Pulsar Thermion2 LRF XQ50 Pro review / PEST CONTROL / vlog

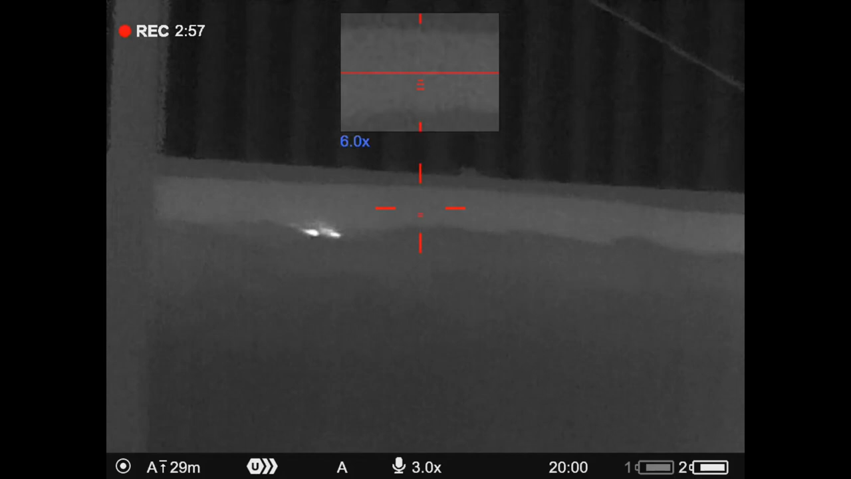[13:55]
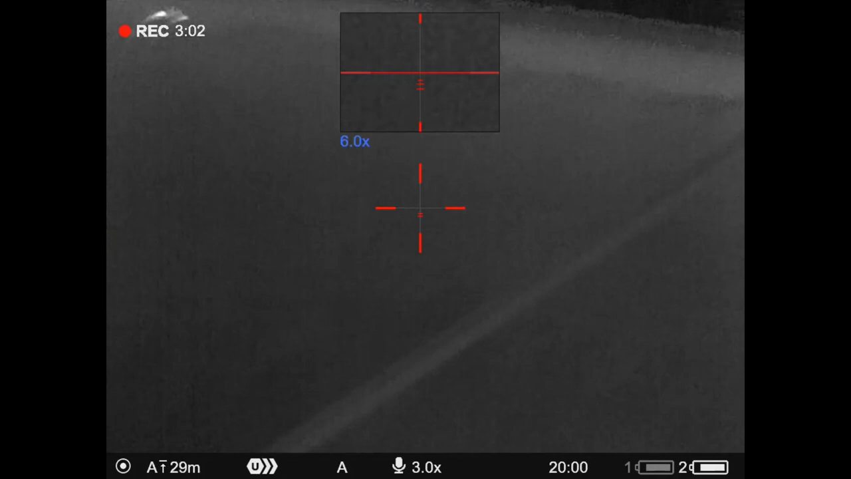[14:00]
and scan around and then oh what's this there's a crevice I hadn't even been aware of
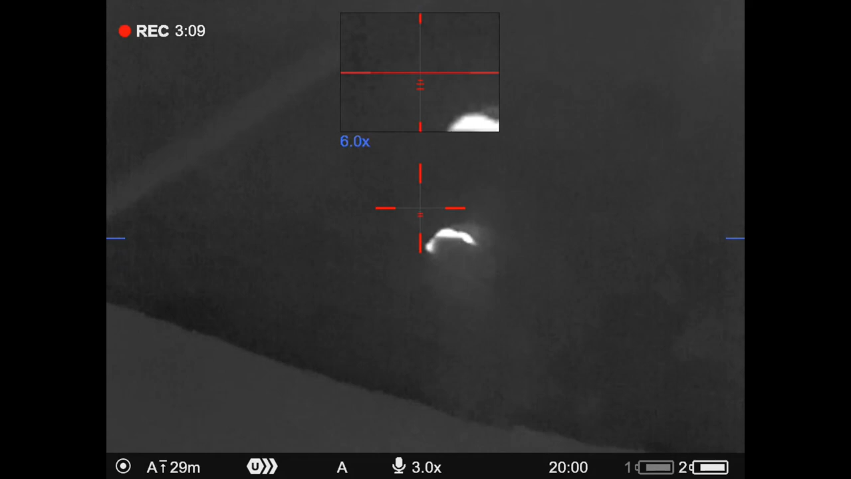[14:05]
before and there's something alive in there so I'm now I'm waiting for it to move so I can see where its head is
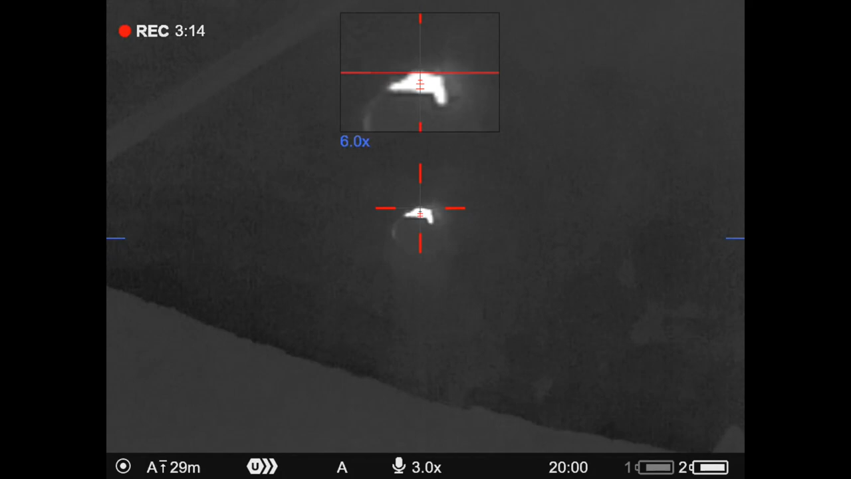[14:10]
and it's a rat and there it is
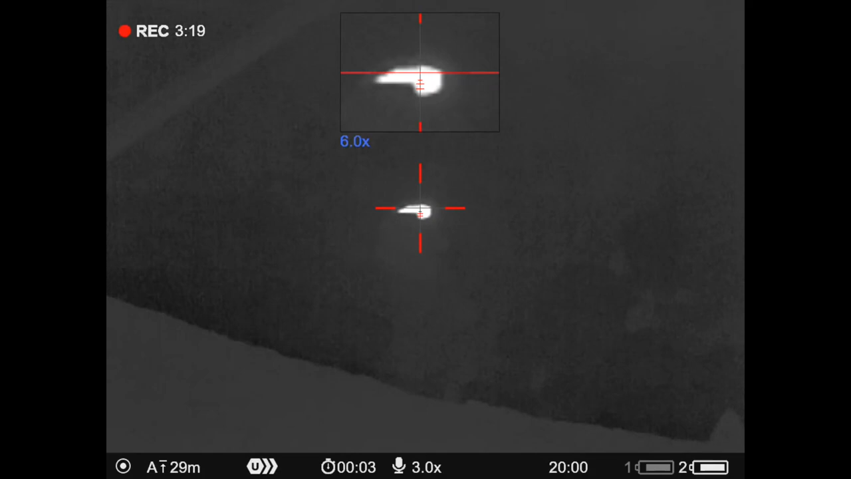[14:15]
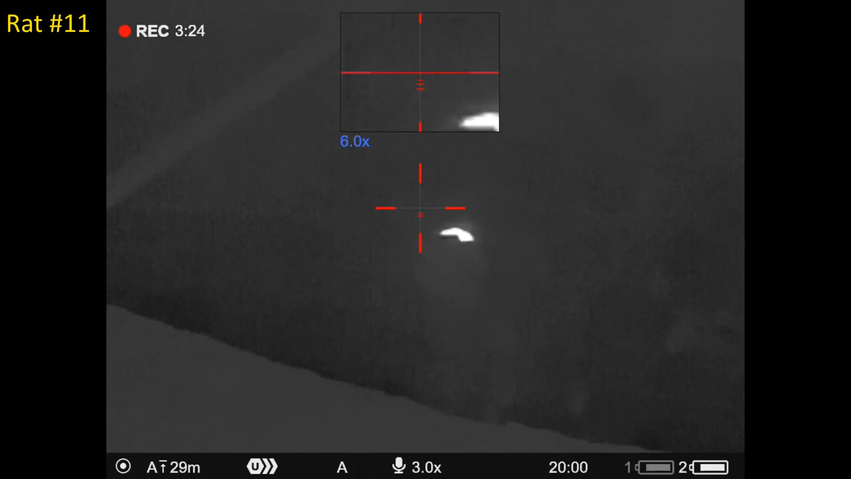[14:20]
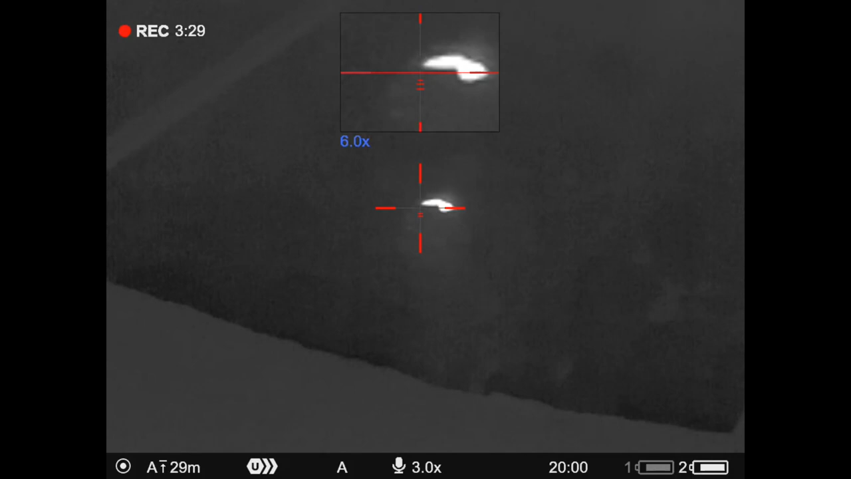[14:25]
and you're thinking are you sure it hasn't moved and then it does
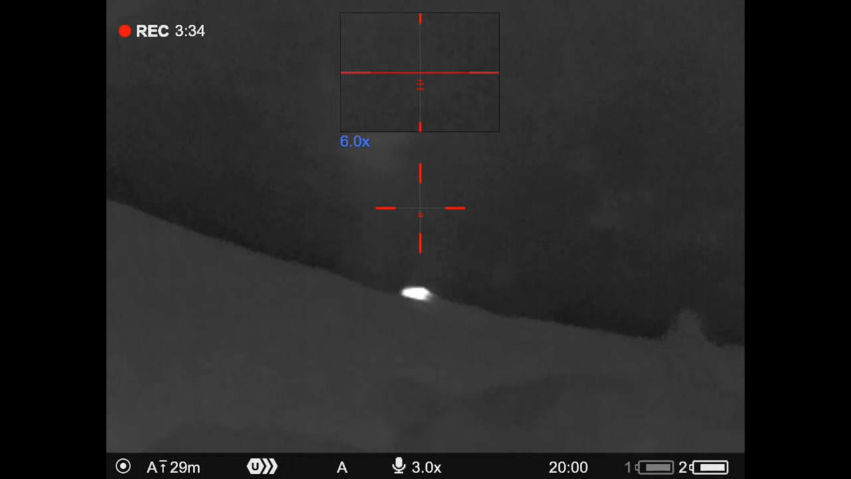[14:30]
and then it flops out and it doesn't move again brilliant I
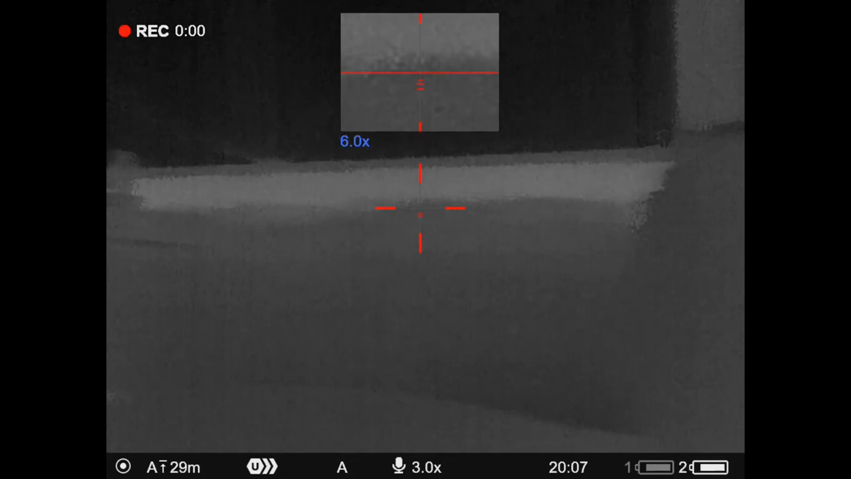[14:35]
scanned further along the wall to the left I spotted this one
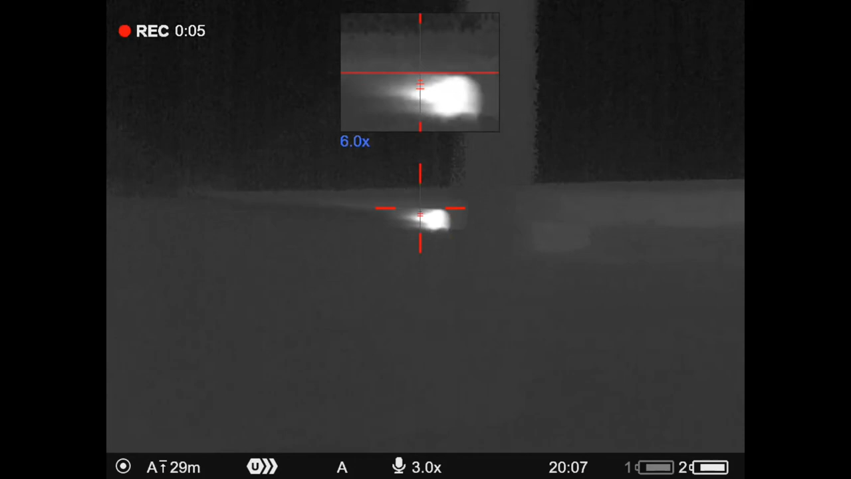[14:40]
and then didn't notice the pulse are about to refresh
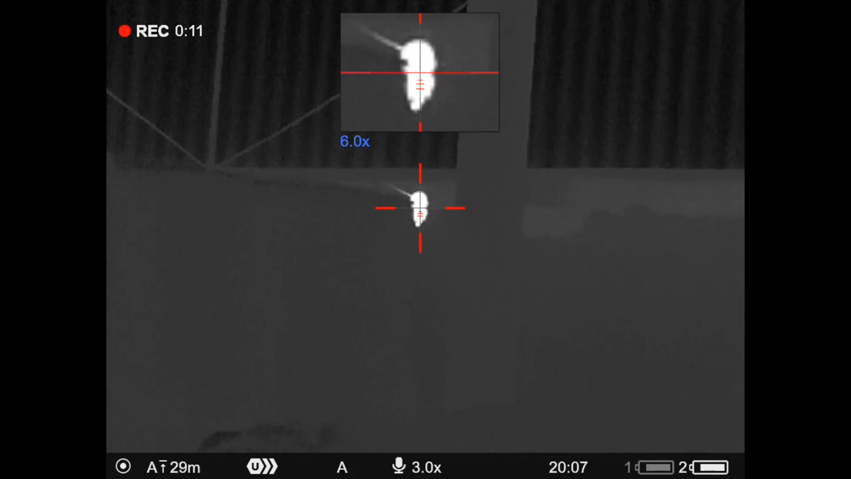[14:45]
so the image freezes just as I shot the rat but I saw it afterwards
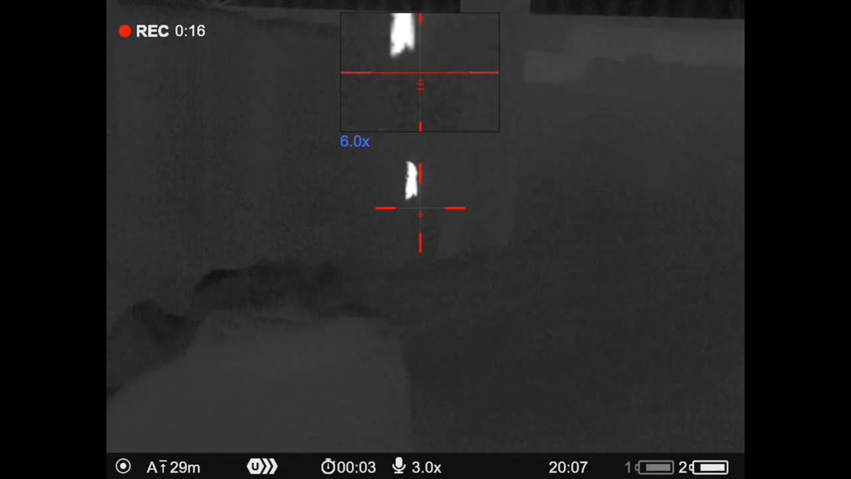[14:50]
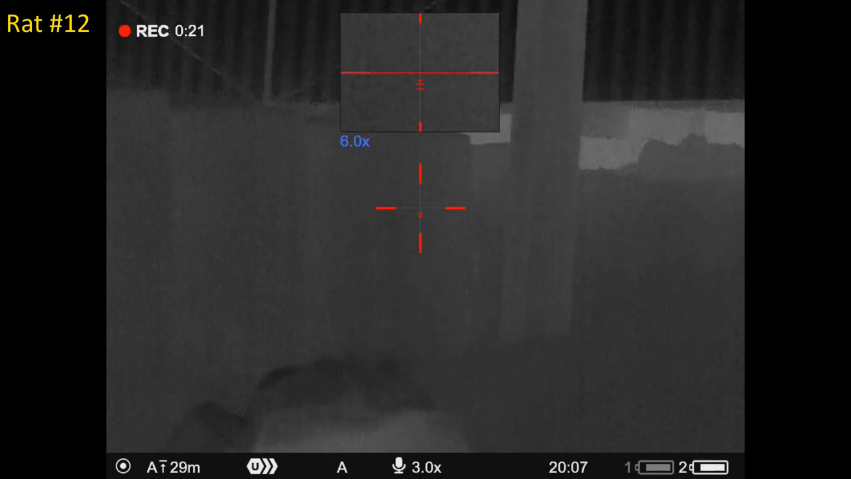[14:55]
definitely a dead rat having shot all the rats I can see on the right hand side of the barn
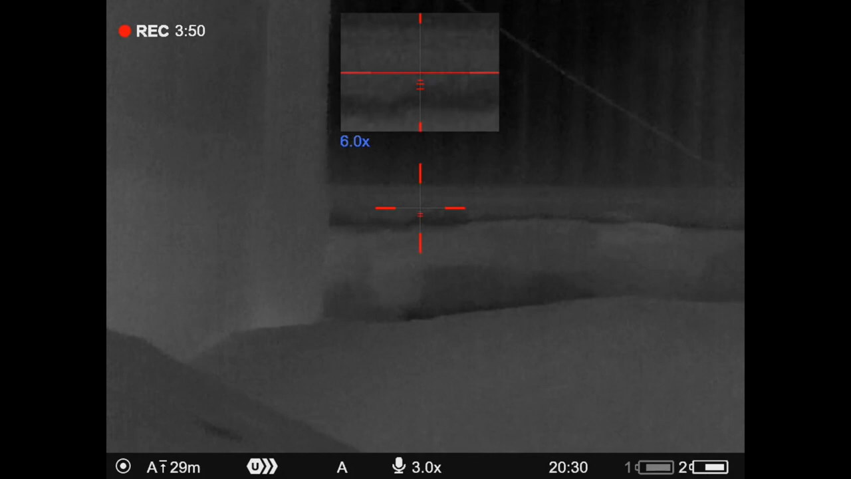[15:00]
I move my seat and trigger sticks into the center I scan down the left
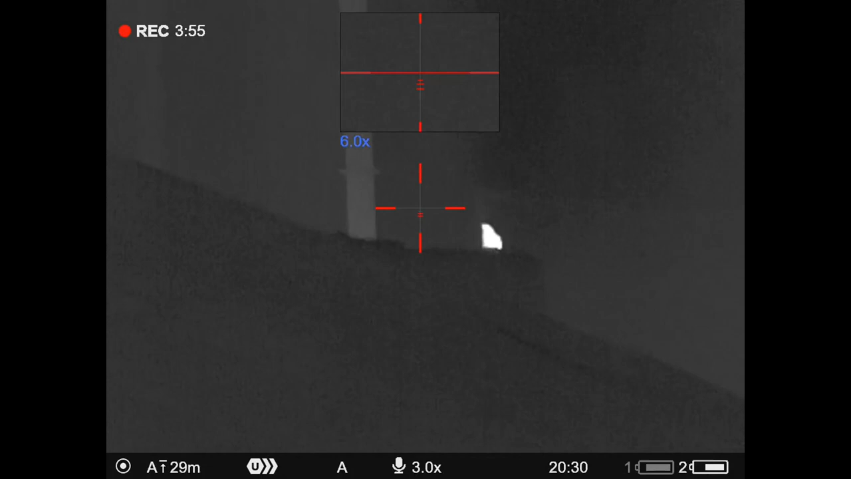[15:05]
and I can see past the grain to the left corner but meanwhile I spot this one just behind the grain itself
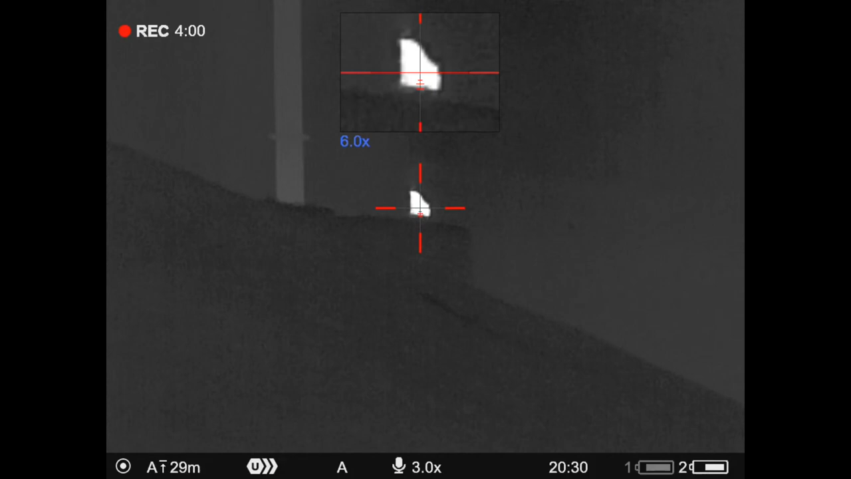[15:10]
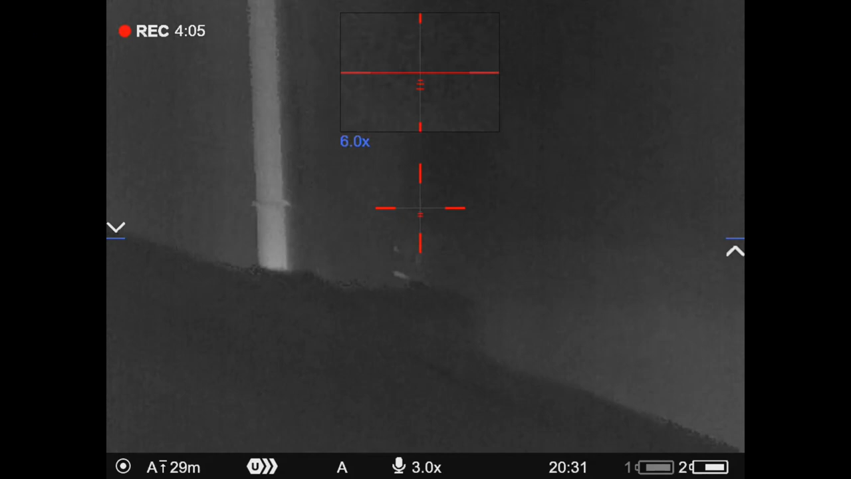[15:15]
I scan further down the left side to the usual hot spot in the far corner and lo and behold there's another rat
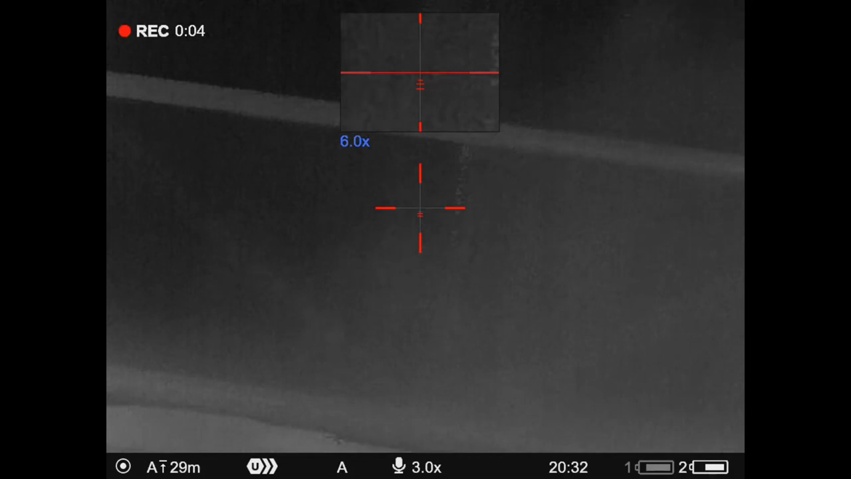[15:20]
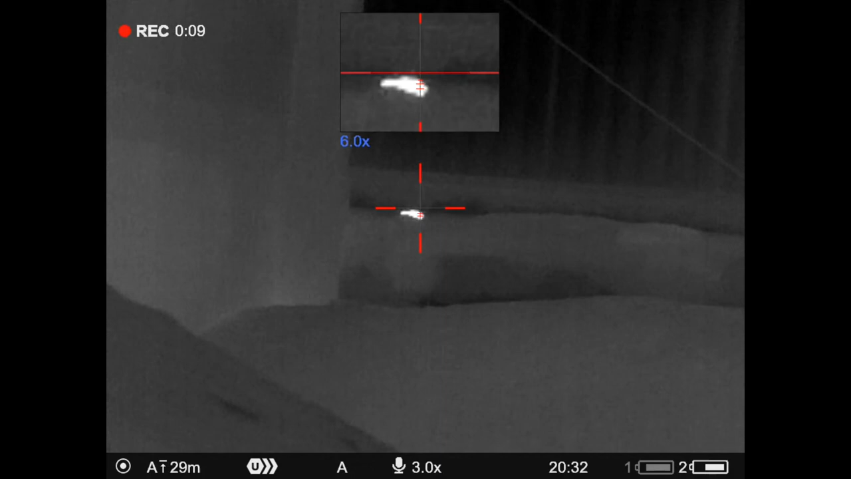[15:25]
I range this one at 28